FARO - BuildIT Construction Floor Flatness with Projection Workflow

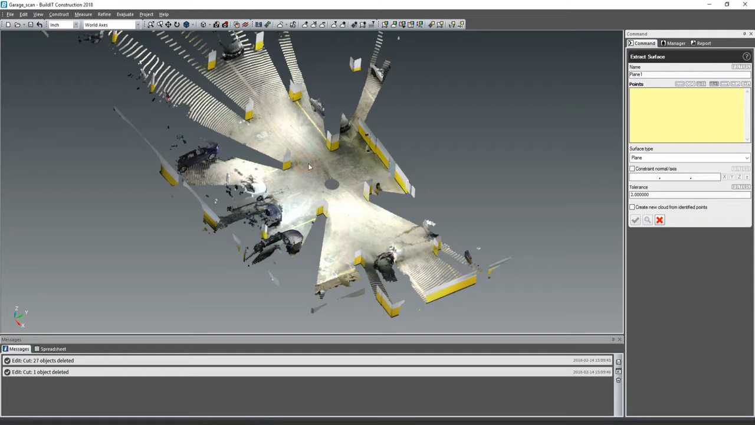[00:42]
Build-It Construction also allows you to perform the standard ASTM E1155 floor flatness analysis.